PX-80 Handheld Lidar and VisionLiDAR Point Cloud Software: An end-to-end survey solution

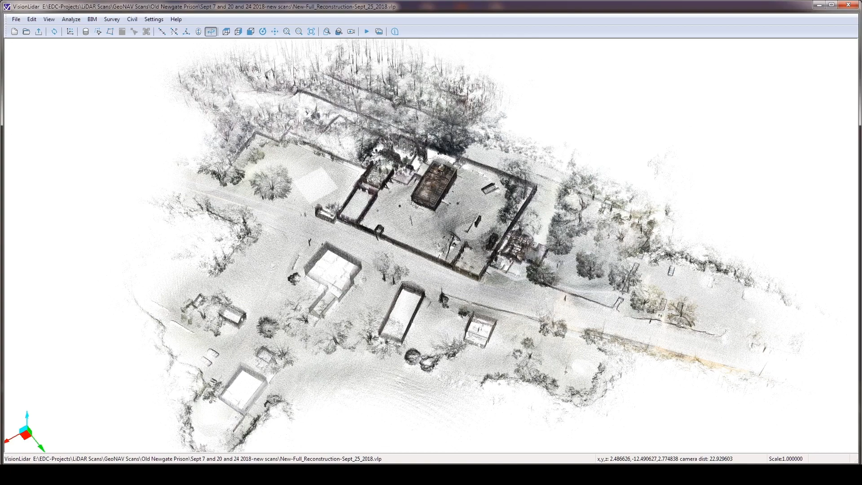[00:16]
This series of videos is going to explain to you how I use my scanner and how I use the software for post processing purposes.
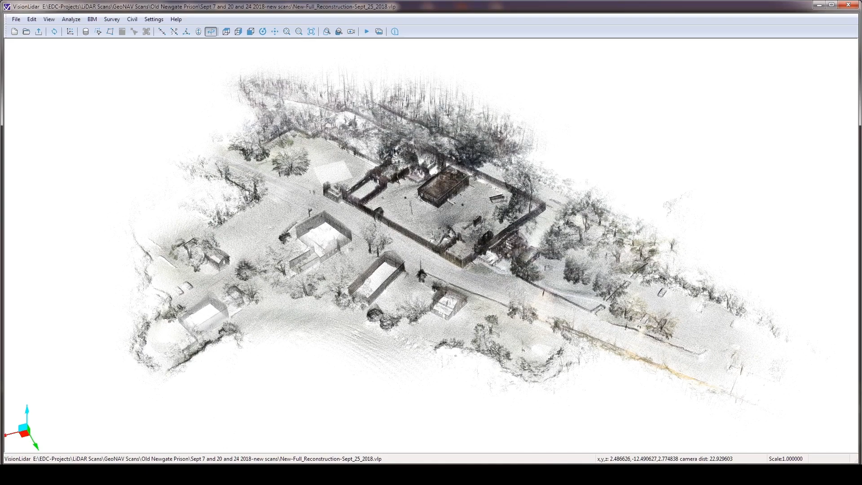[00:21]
This introductory and overview video illustrates the capture capabilities of the scanner,
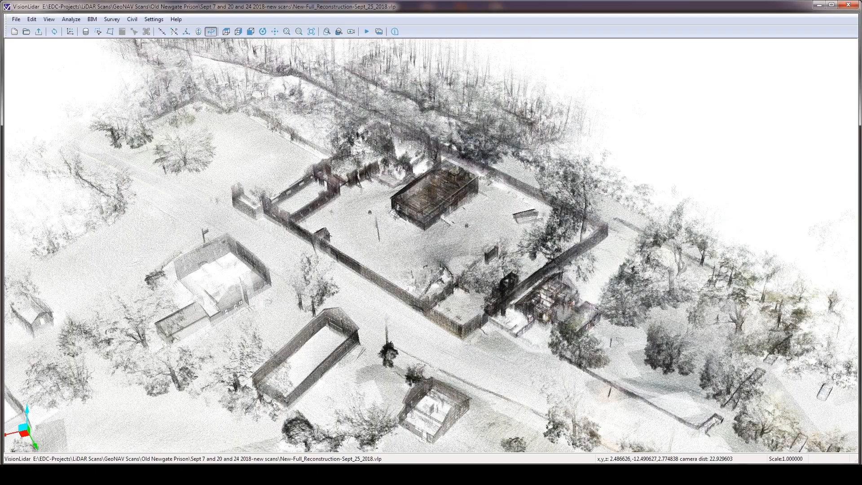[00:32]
presently looking at 12 different scans that have been registered together within half an inch of each other.
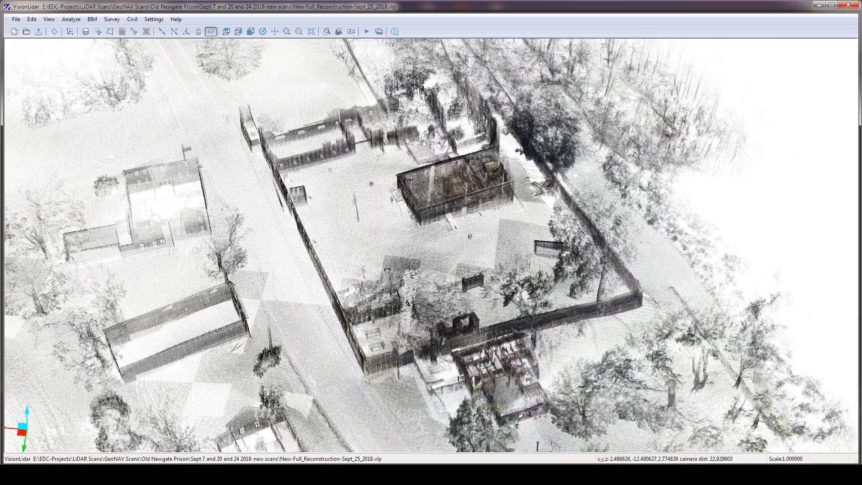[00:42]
And the reason why I'm presenting this in the first video is to show you how it captures buildings and ruins, vegetation, the roads, utilities,
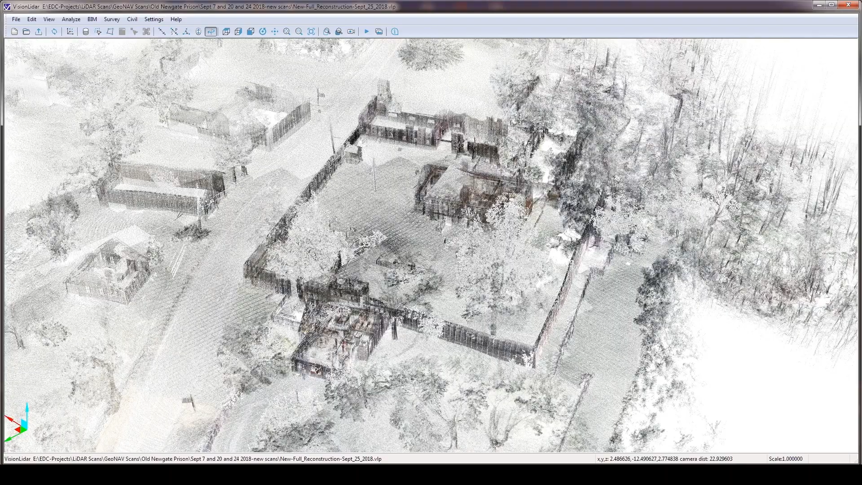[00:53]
topography, trees, and then an underground feature which will become present later. So let's get started.
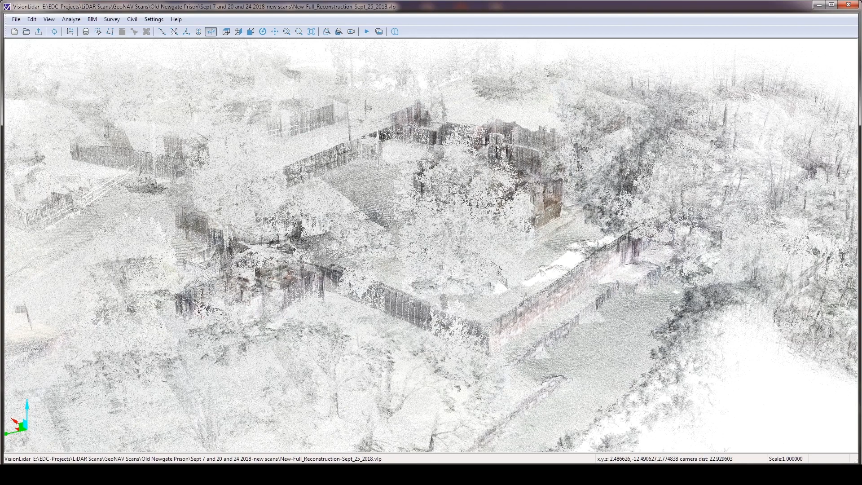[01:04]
In this first video I want to show you how I do what I do and why I do what I do. I'm a trained landscape architect with 34 years of experience so visual representation is critical to me.
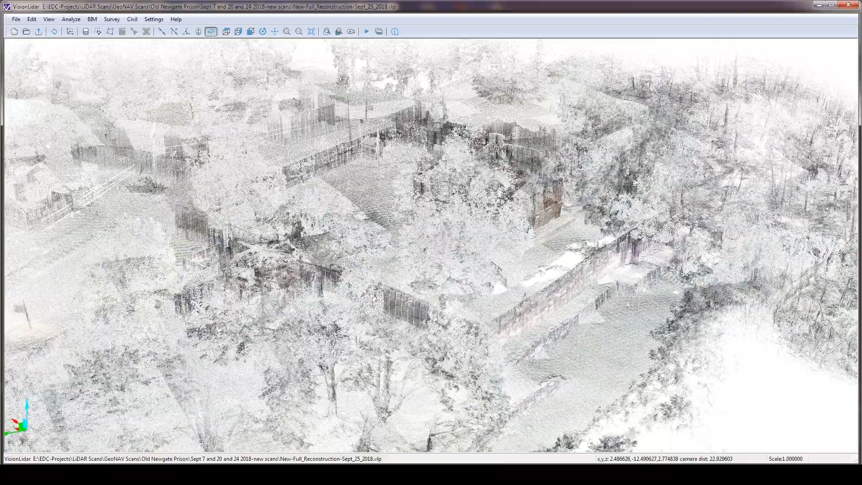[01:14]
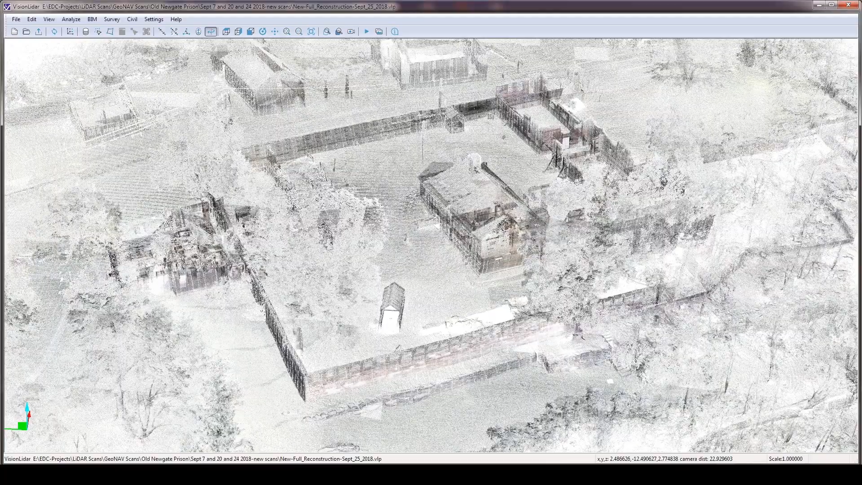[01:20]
I chose this scanner for its colored point cloud capabilities and its ease of use.
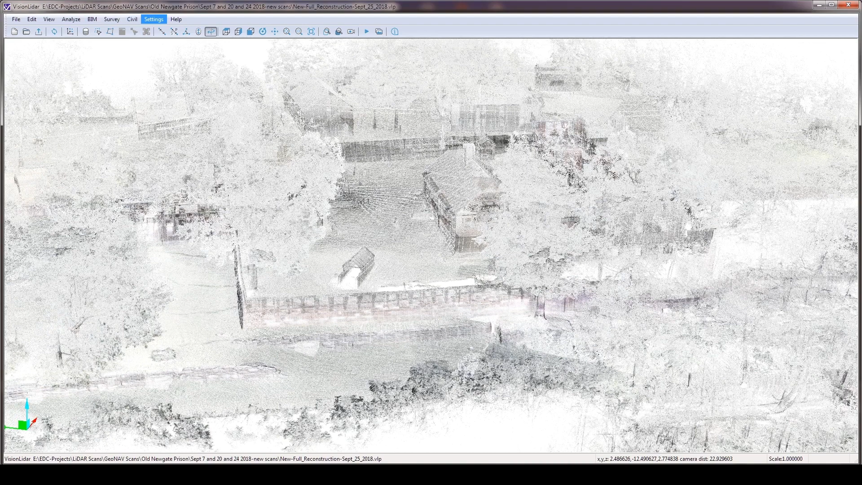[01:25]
The software I chose, Vision LiDAR created by GeoPlus out of Montreal, Canada,
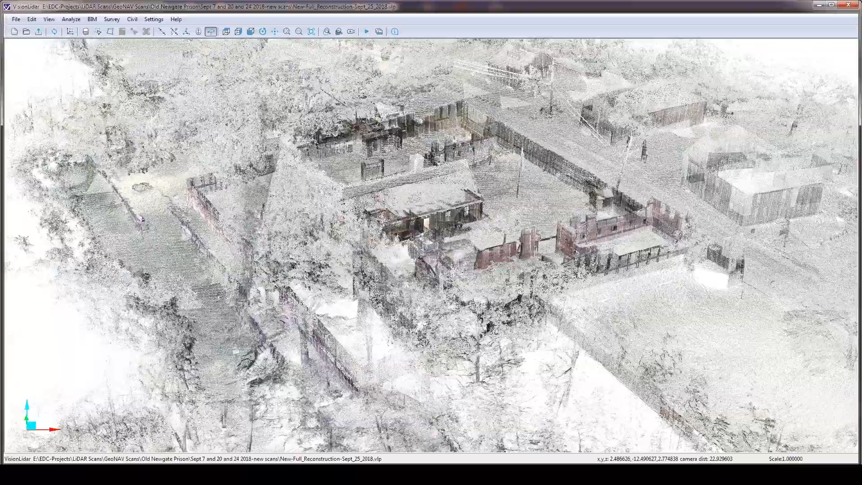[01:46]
What's nice about this software is I can change it from black and white
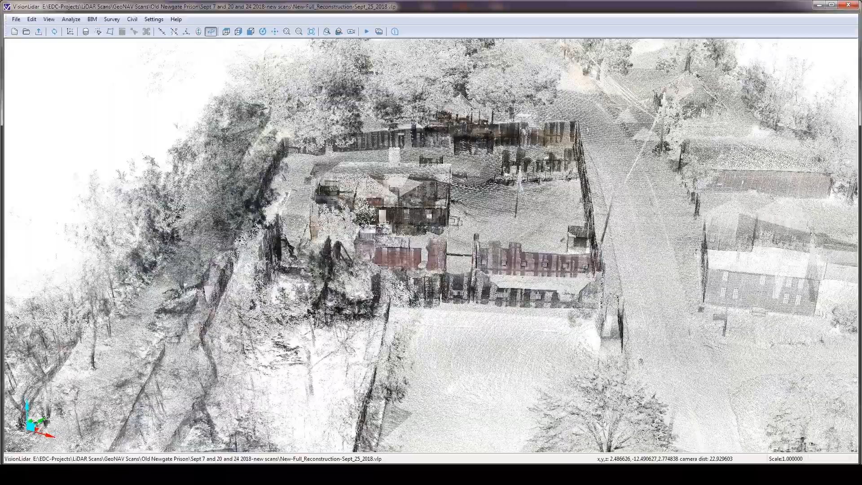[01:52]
to color RGB which is what you see here. I can change the intensity.
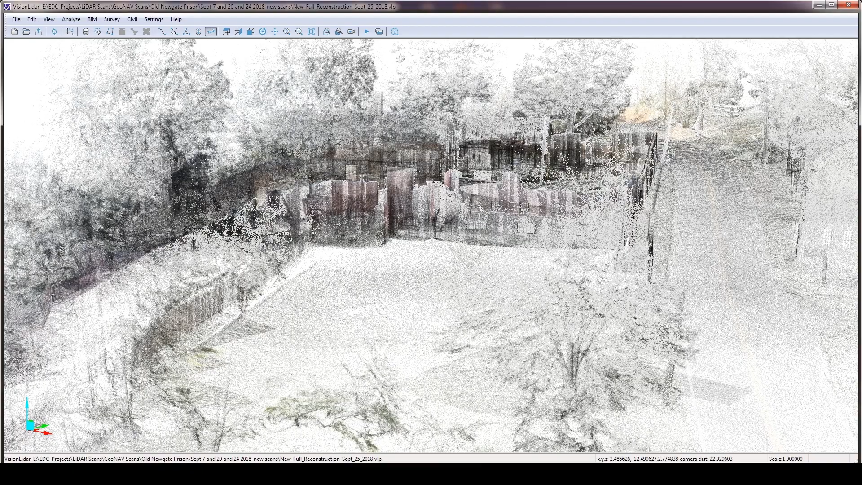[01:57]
I can do fly throughs and cross sections.
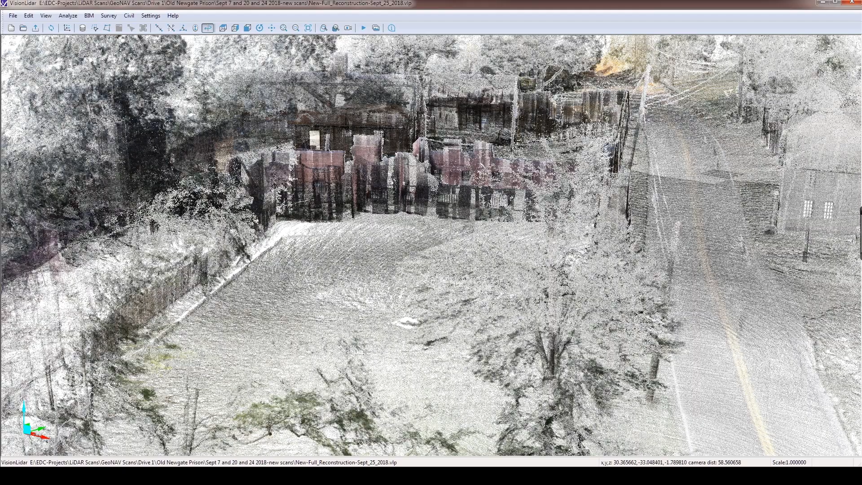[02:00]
By changing the intensity I can change
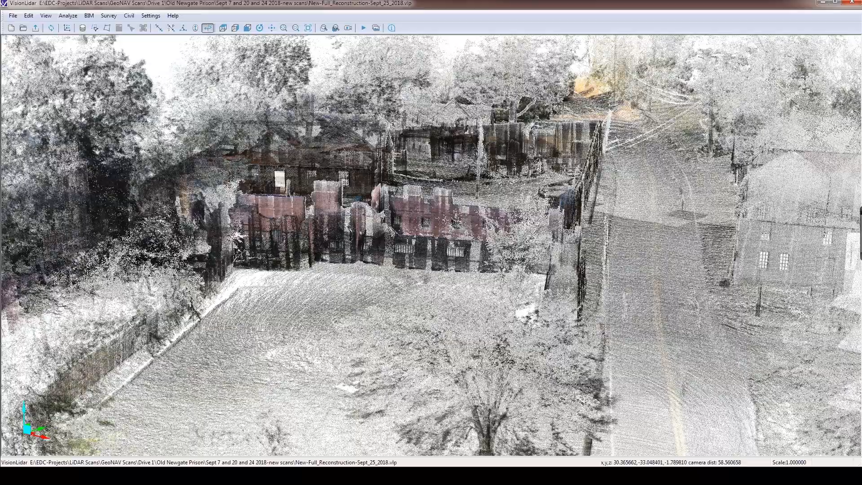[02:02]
the level of detail and what is shown in full color.
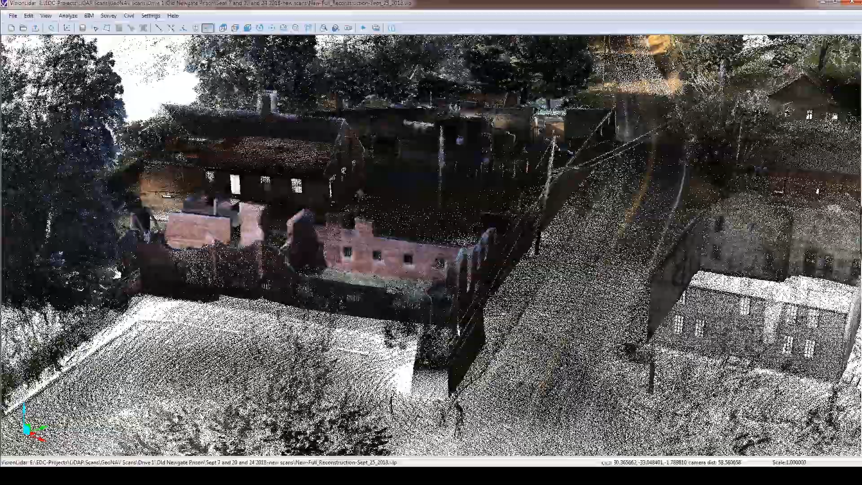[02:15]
to highlight what you're trying to highlight because by having
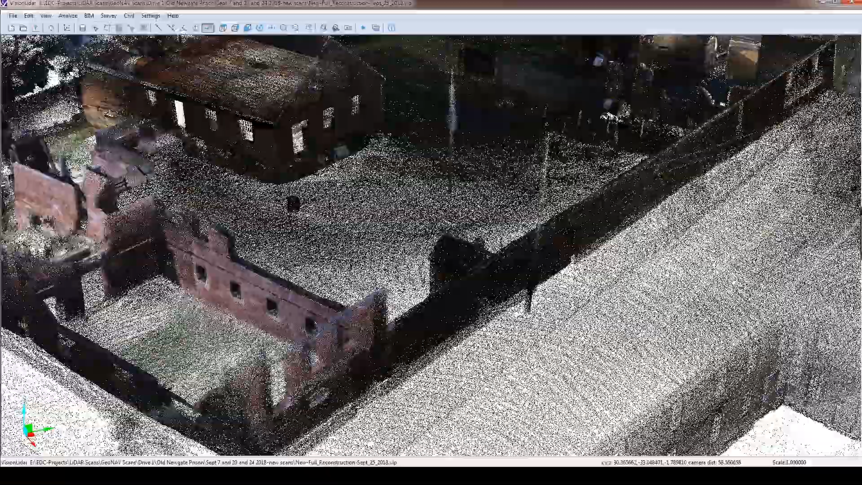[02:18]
all of the points in a hundred percent transparency gets a little
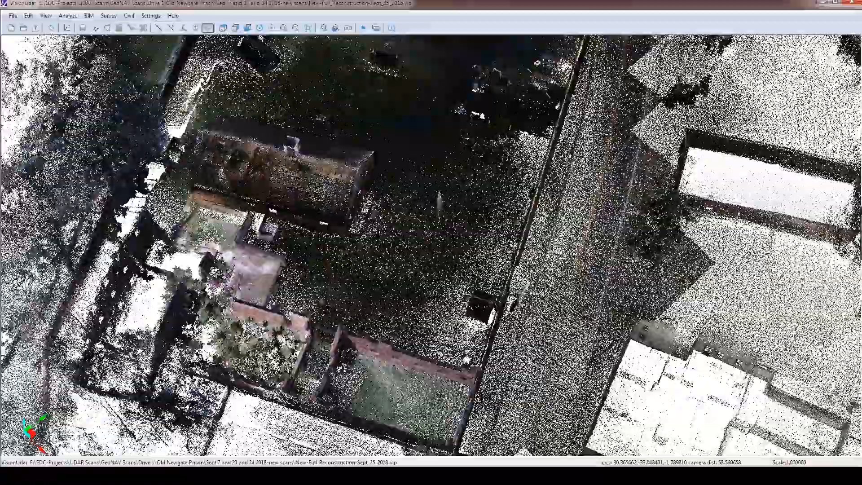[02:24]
difficult
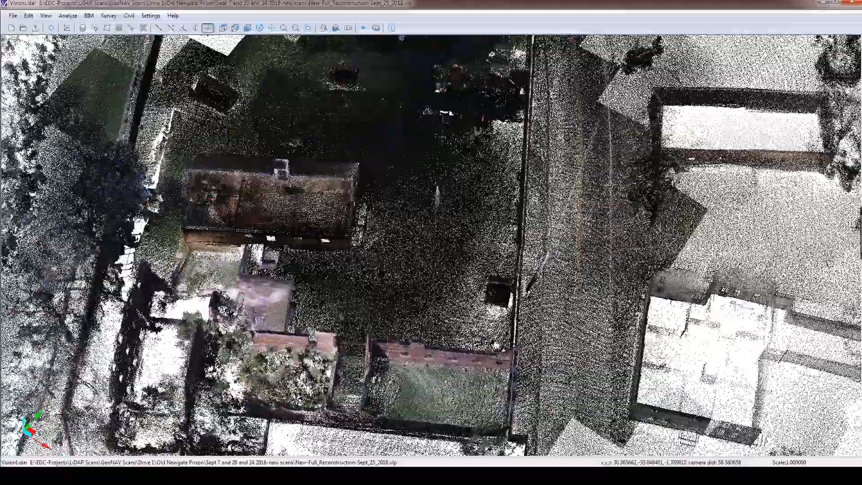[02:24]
and complicated to see what what you're looking at.
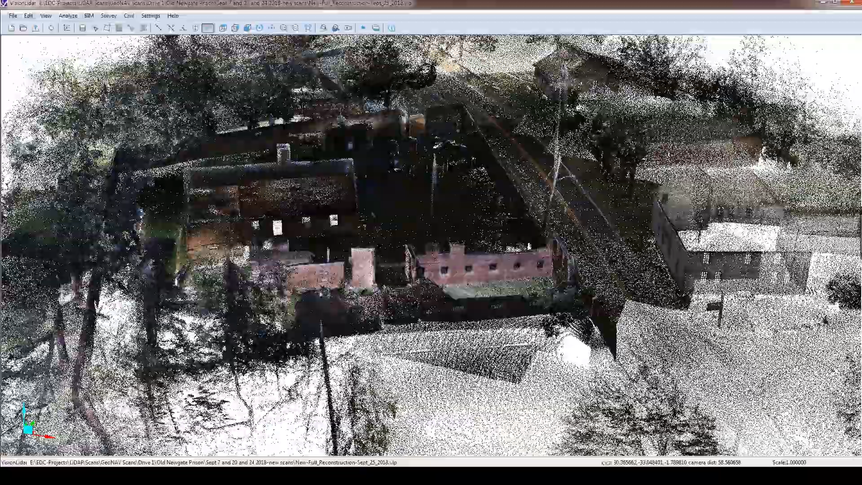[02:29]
I have found that by scanning and bright sunlight
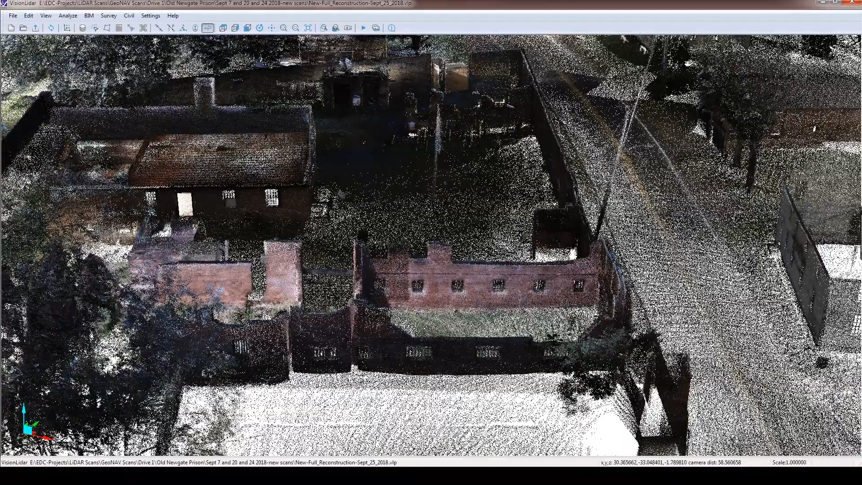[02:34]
and utilizing the full intensity that the features that are
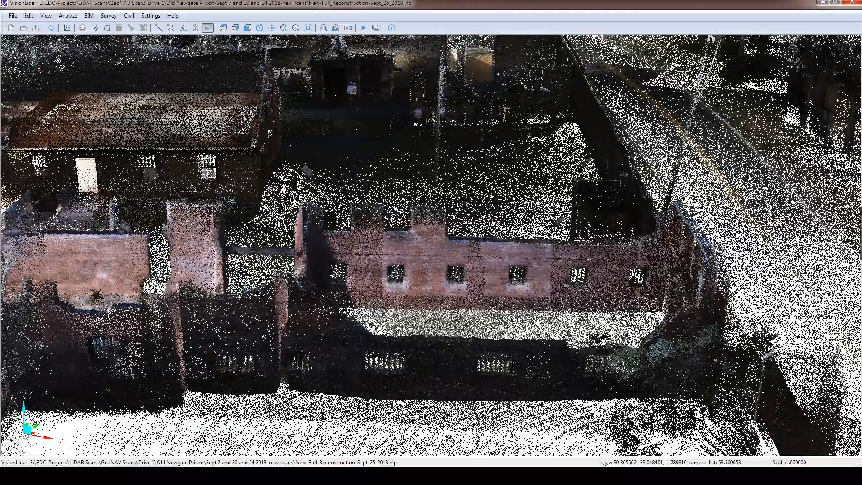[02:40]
exposed to the the sun are absolutely beautiful
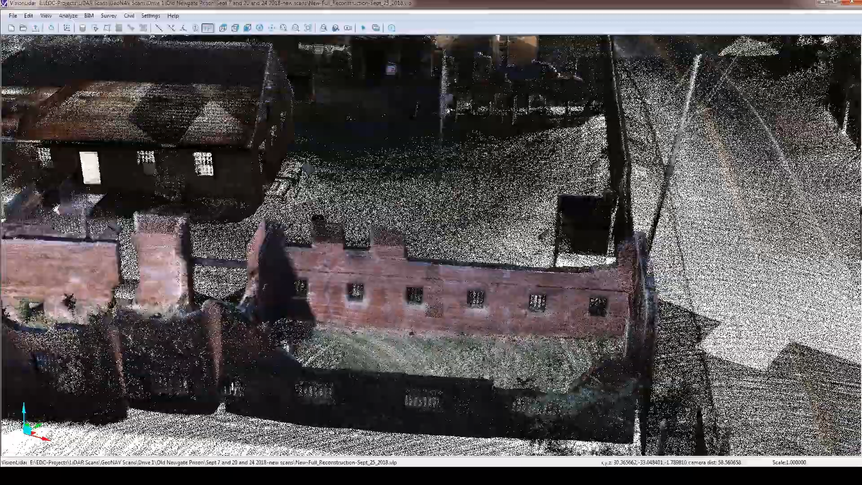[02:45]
and you can see a lot of the detail and the color contrast with the materials.
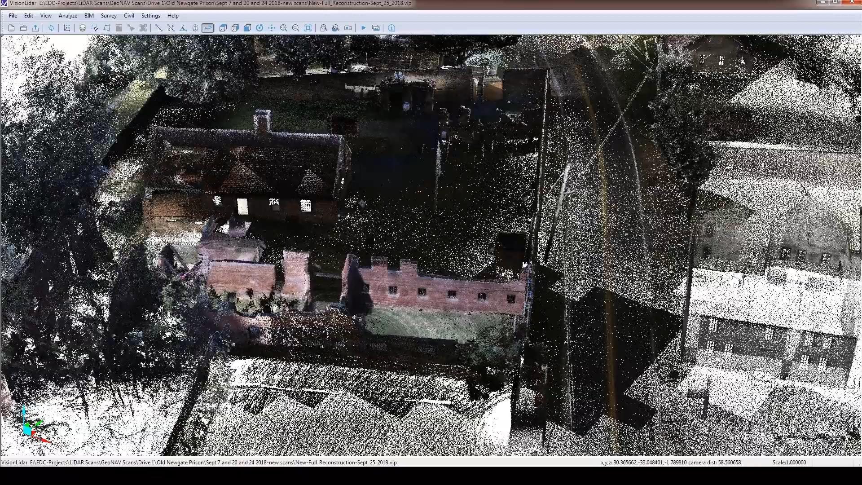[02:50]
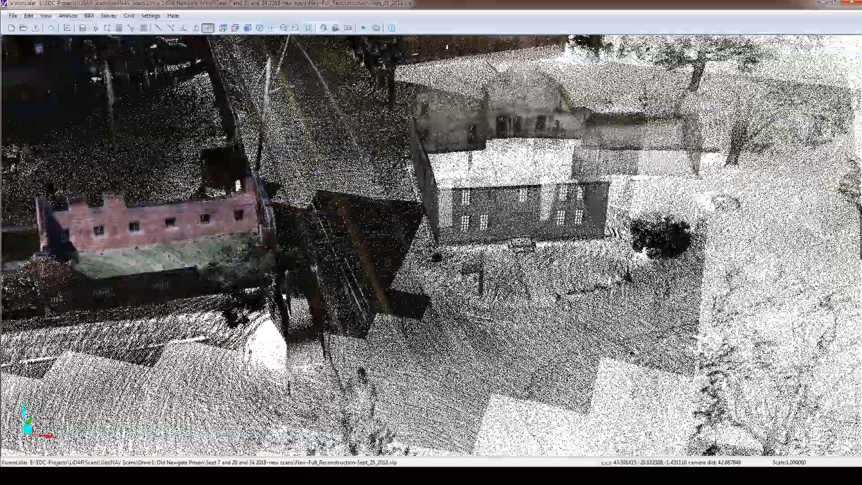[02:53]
Whereas if I come over here to the corner